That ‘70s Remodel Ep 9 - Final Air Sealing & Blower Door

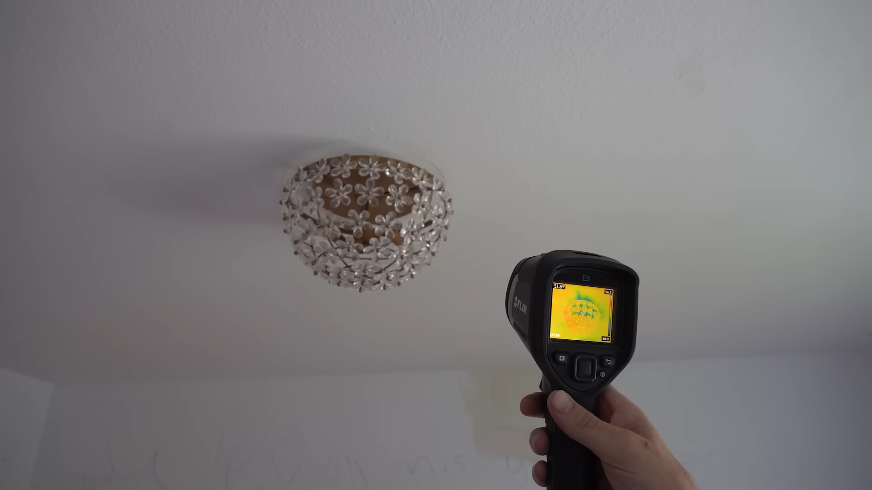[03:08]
And that's what we were noticing with the light fixtures and any penetration through that ceiling area was leaking a little bit of air.